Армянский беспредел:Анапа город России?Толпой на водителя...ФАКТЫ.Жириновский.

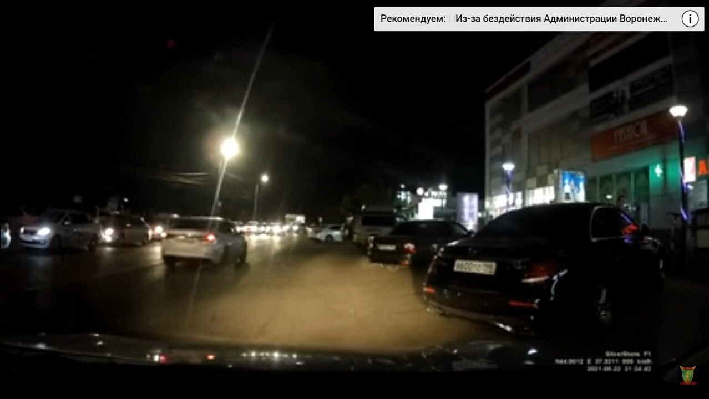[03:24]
Все мы помним эту девушку из Анапы, которая вызвала своих родственников. В данном ролике можно наблюдать подобную картину. Девушка, назовем ее Армани, которую подвозил подписчик, также вызвала всех своих родственников. В результате чего отец помял дверь автомобиля. В свою очередь подписчик обратился в полицию. Здесь можно начать вести или школу.
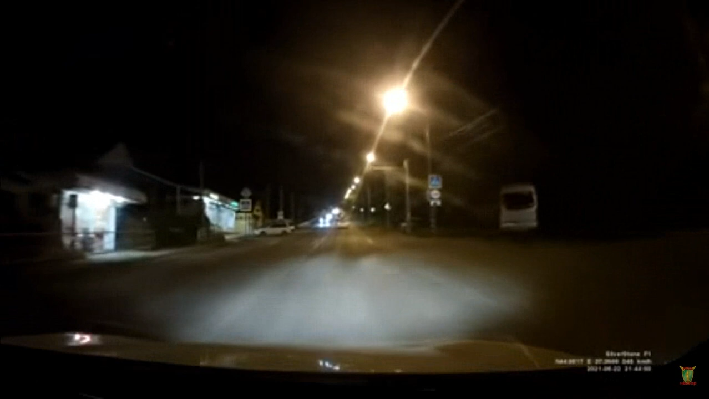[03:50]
Почему? В школу. Ну, отсюда. Подмосеренную? Да, да. Отсюда серенную. Просто много ничего. А как там, дороги по Серебренной ведут? Есть, есть. Надо для души. А вам как надо, что вам не нравится? А? Нам как надо, что вам не нравится? Пожалуйста. Что вам не нравится?